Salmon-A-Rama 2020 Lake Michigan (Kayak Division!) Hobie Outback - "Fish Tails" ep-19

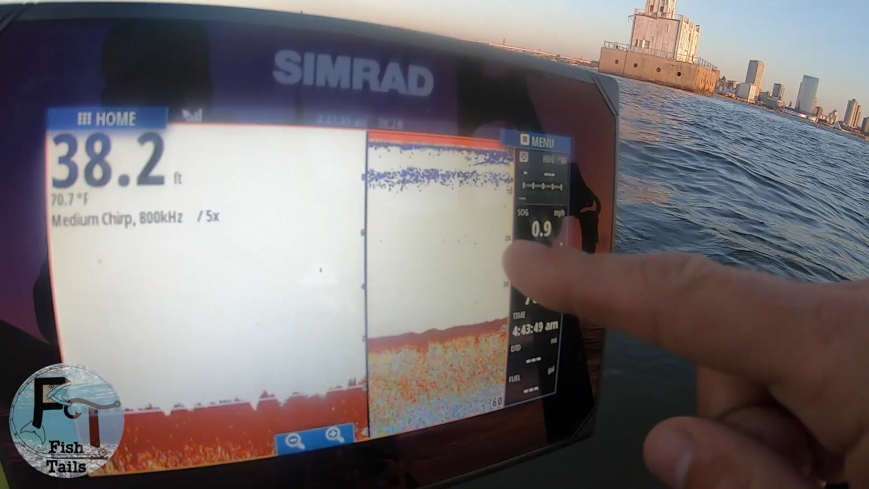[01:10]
On screen: depth 38.2 ft, water 70.7°F
I have a lot of arcs around it.
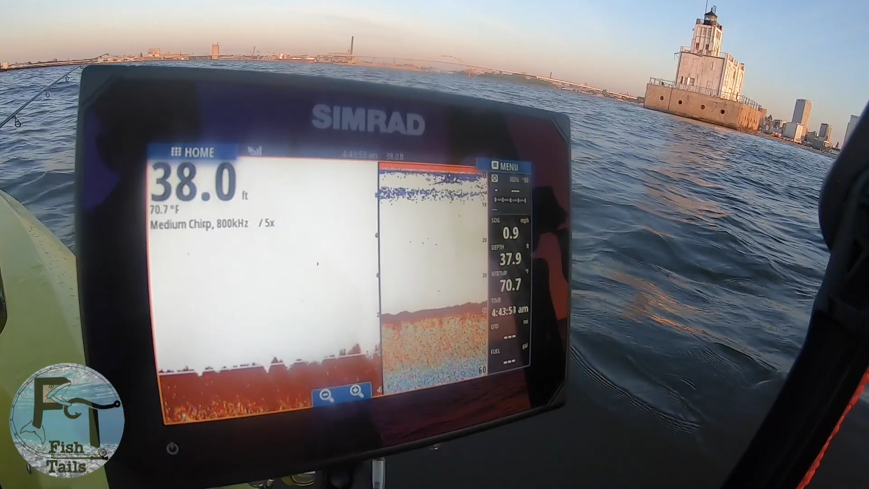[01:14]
On screen: water 70.7°F
So we got some trout or salmon feeding on alewives, trying to focus in on that depth.